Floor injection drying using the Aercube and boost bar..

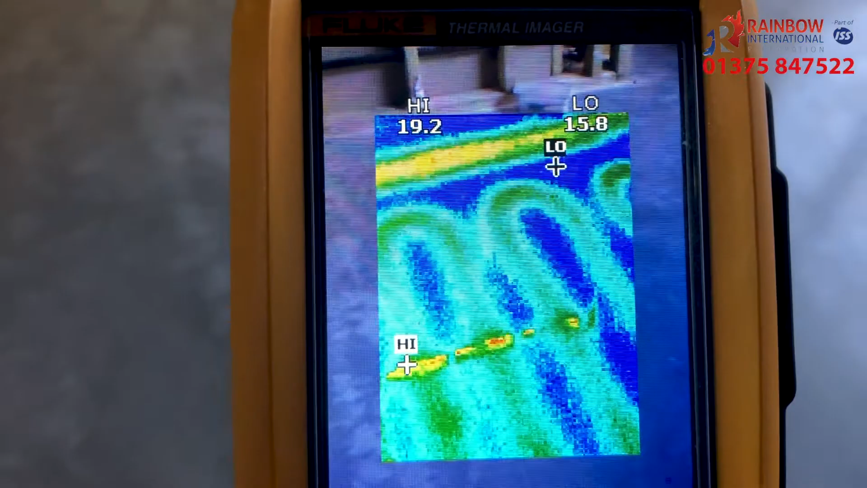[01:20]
Here you can see it's highlighted the underfloor heating. The underfloor heating will not dry this concrete slab as it is trapped between the insulation and the DPC.
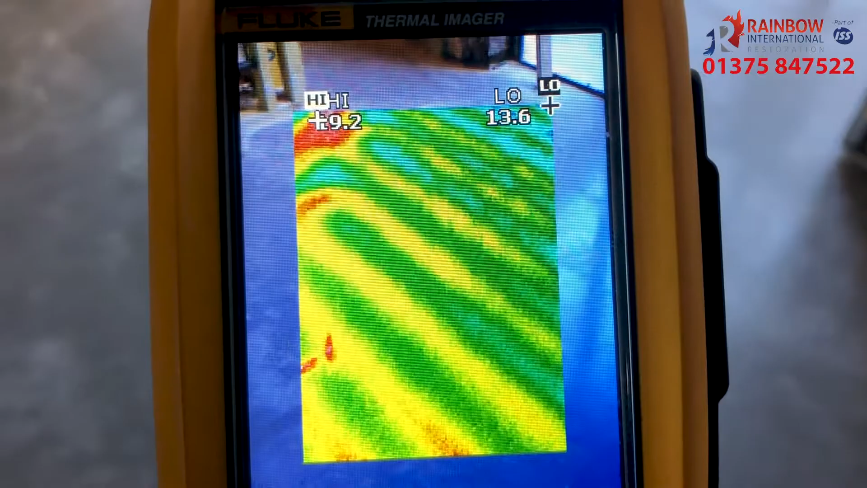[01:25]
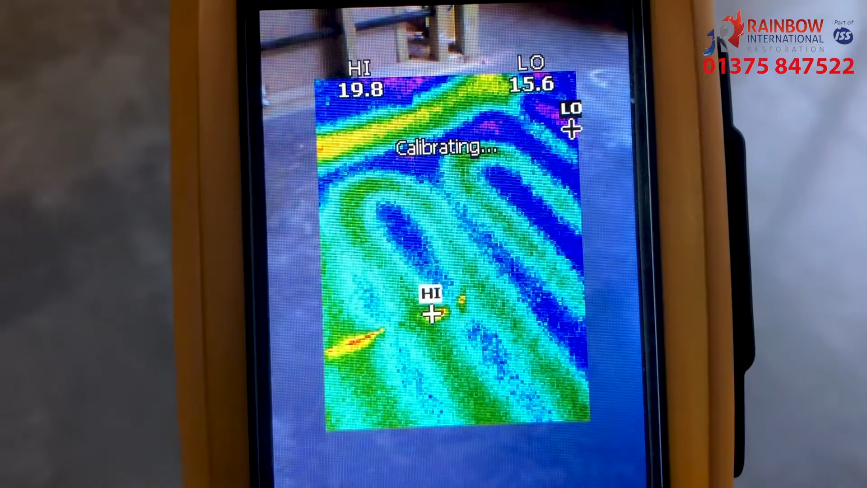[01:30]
By drilling the holes it does allow us to release the moisture and using the forced air system dramatically decreases the drying times.
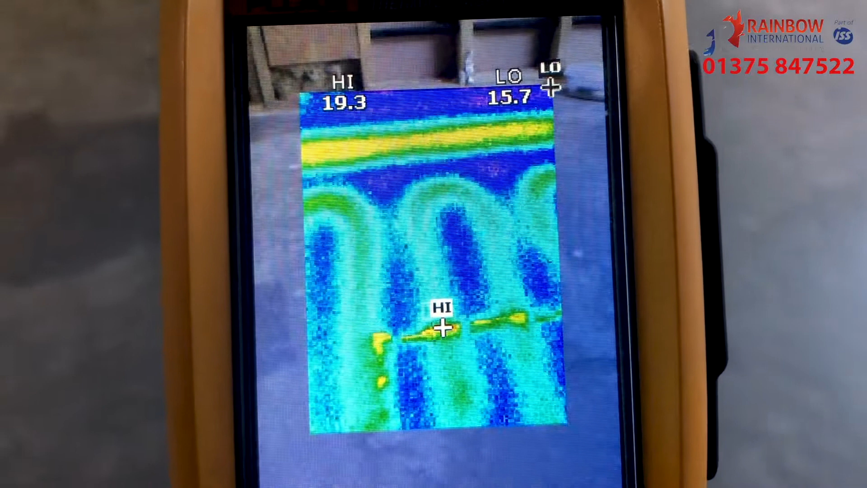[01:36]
In this image you can see a hole that we have drilled and at the bottom is the water that we're trying to get out.